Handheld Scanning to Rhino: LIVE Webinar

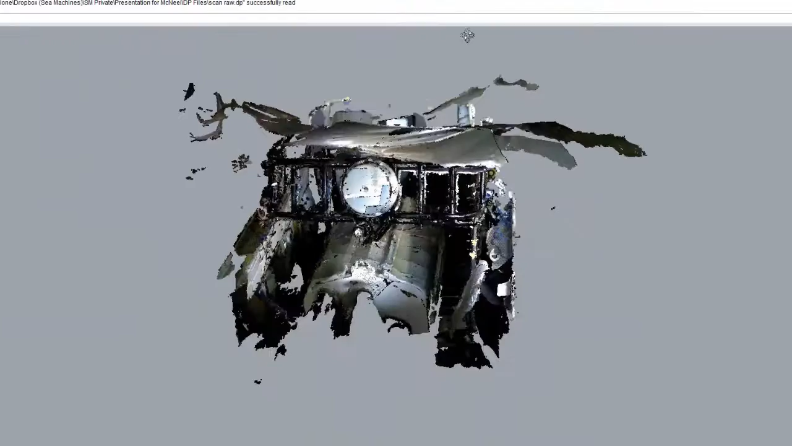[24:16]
of this needs a little work that's okay all of you i'm sure are used to doing that right now so before
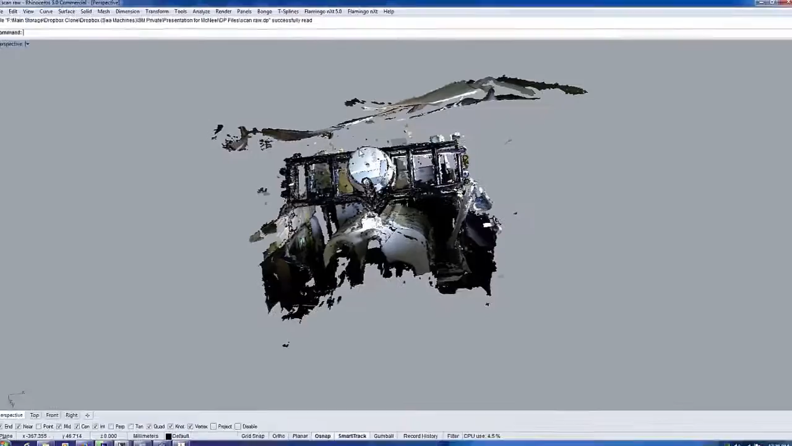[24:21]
optimization you can see there's a there's doubling there's a couple of artifacts flying around and
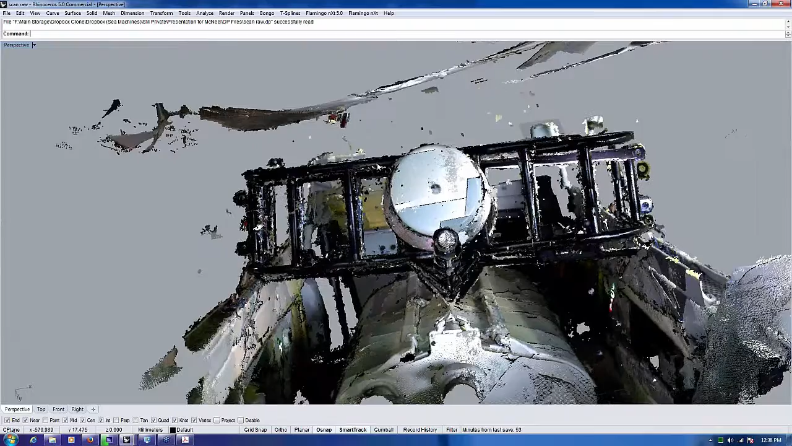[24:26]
then after optimization it's really much much better so this is after in tablet
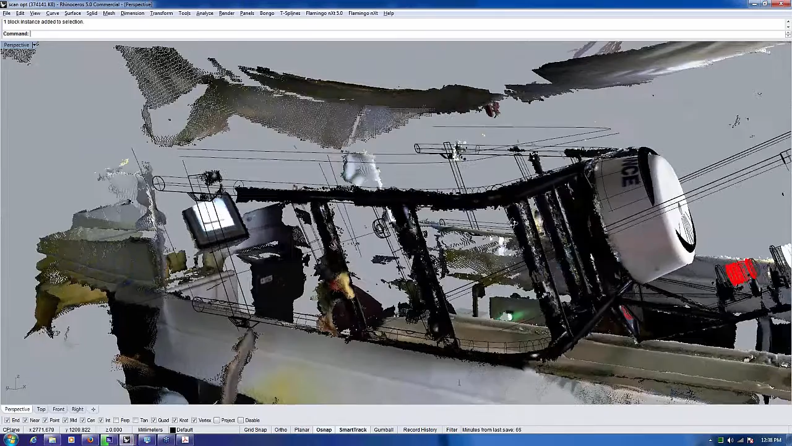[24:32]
optimization and it returns it to really engineering and verification level things